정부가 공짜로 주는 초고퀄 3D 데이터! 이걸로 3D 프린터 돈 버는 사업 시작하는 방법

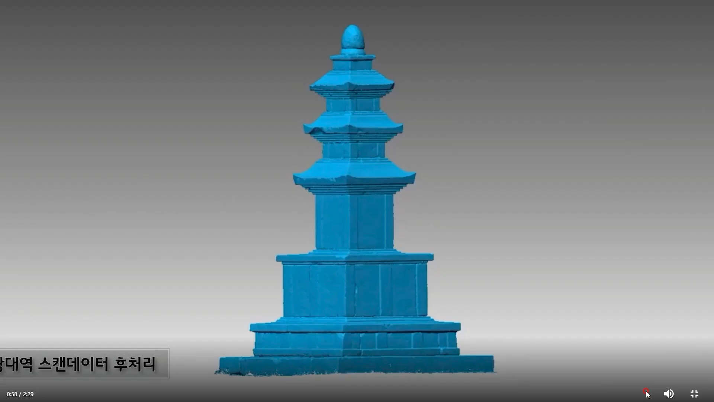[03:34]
좋은 기회입니다 그래서 여기 지금 스캐닝한 데이터 보시면 아시겠지만 굉장히 높은 퀄러티에요